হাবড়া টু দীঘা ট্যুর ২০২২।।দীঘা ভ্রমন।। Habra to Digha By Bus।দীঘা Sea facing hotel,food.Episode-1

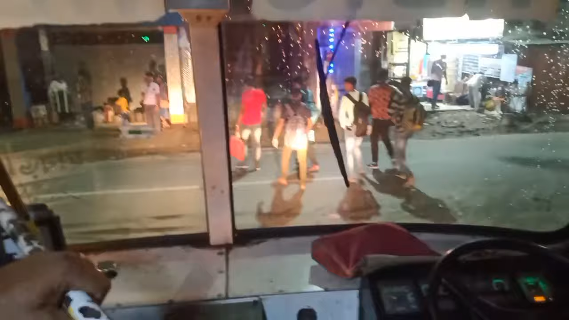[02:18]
ঠিক 4:15 আমাদের বাসটা ছেড়ে দিল, তো বাস মোটামুটি ছেড়ে দিচ্ছে একদম এক্স্যাক্ট টাইমে জায়গা থেকে ছেড়ে।